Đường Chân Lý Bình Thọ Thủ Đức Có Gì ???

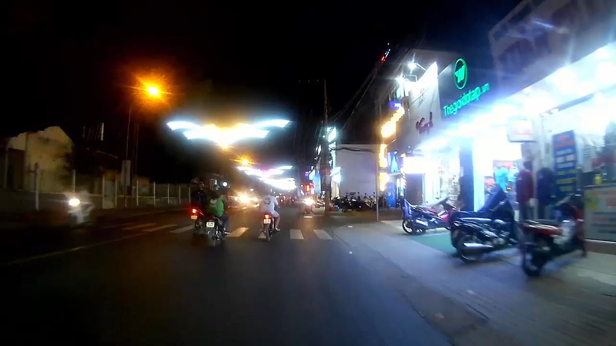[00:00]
Hi xin chào các bạn, bây giờ mình sẽ quay đường chăn lý cho các bạn nè,
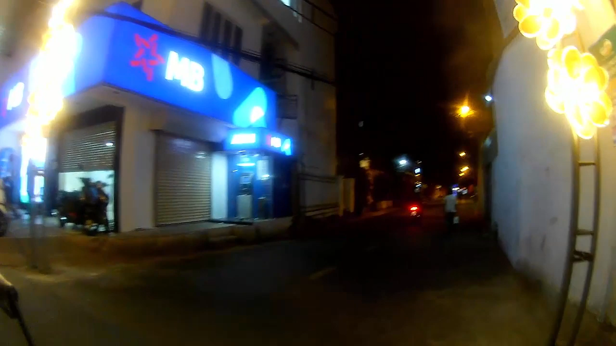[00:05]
mình mấy rẽ từ đường gõ ngăn vào nè
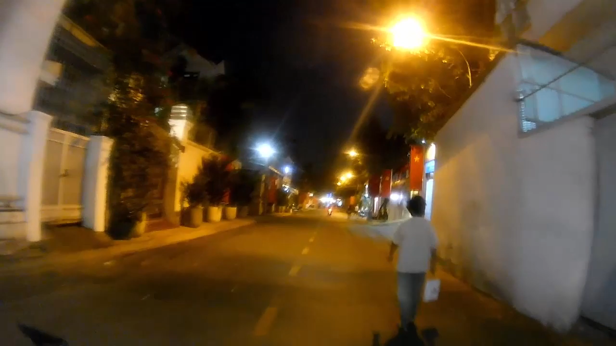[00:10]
qua đường chăn lý, quỹ ban nhân dân phường Bình Thọ
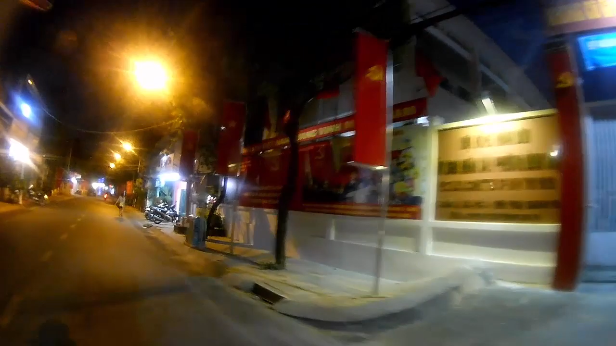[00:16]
Milano, quán này đường này cũng bắn ha